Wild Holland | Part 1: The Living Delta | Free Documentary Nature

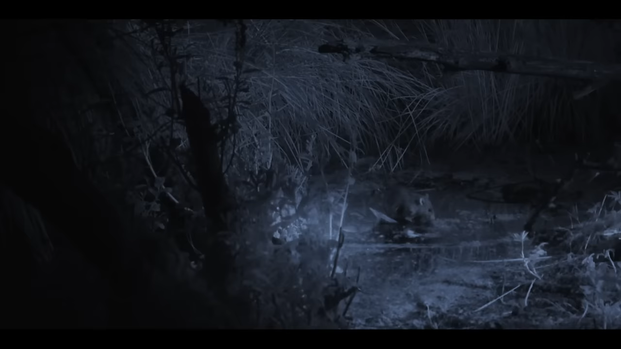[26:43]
The flooded forest holds an unexpected delicacy for the rat, a mussel. But how to open it?
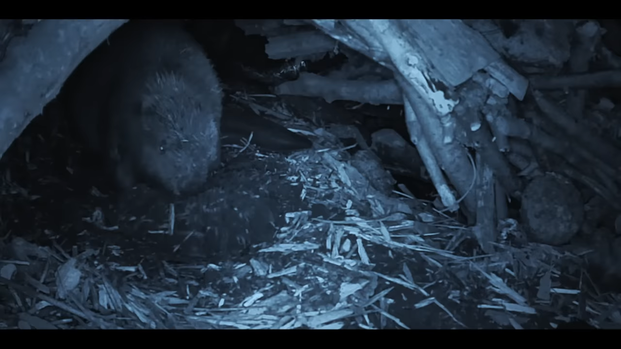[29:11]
The beavers won't rest before dawn.
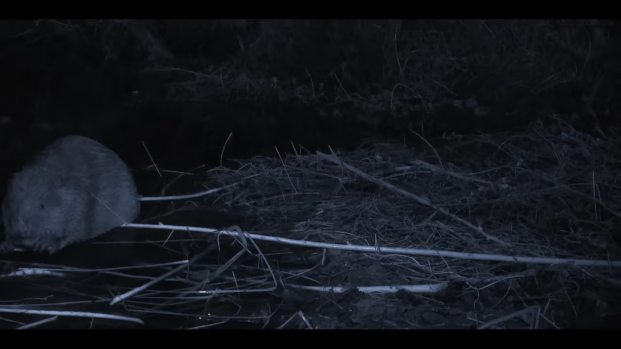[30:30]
For dinner, only the best is good enough.
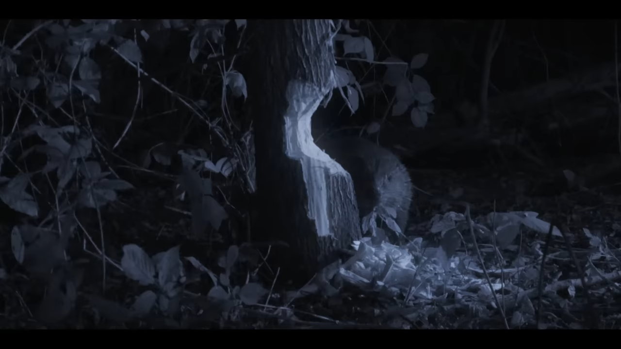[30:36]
Cutting down a tree is no mean feat. It is a very delicate operation, but the beaver has special techniques. He can hear, for instance, when the tree is about to fall.
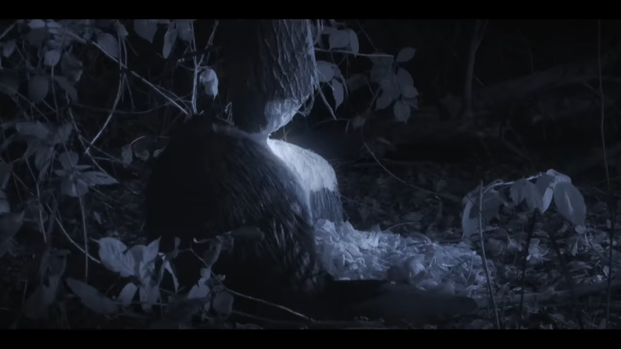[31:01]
Gnaws away a little more at the back in order to ensure that the tree falls precisely where he wants it.
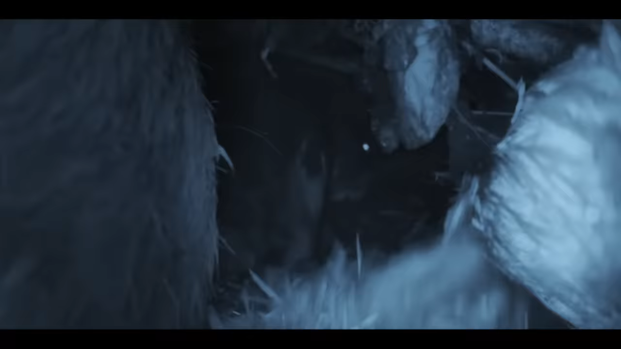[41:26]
With all those little nippers in the cramped lodge,
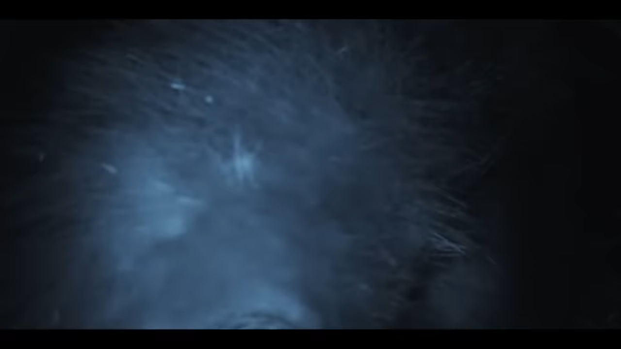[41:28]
the couple's 3-year-old son decides it's time to leave home.